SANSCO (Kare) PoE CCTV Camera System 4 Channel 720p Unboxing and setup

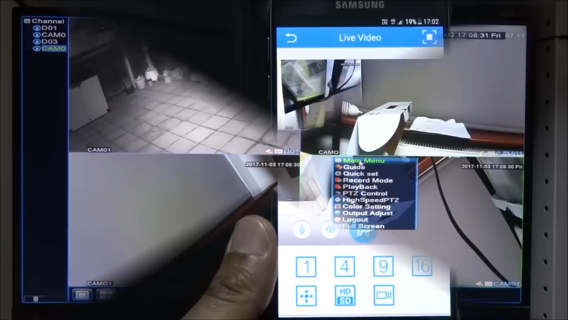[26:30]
okay so i've taken one of the cameras outside just pointing it out the window at the back of the property and this gives you a
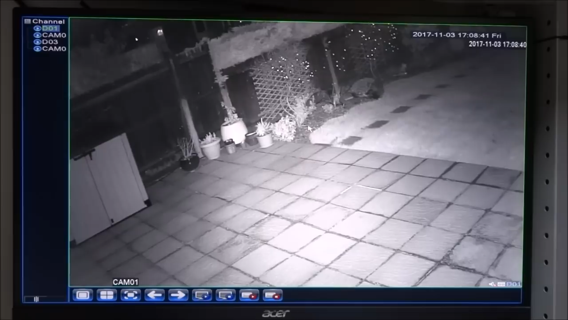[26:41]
good indication of the actual performance in the evening with night vision so pitch black outside at the moment and the picture quality is very good yeah very clear uh sharpness wise not sure let's let's zoom into a color one it's quite good i'll have to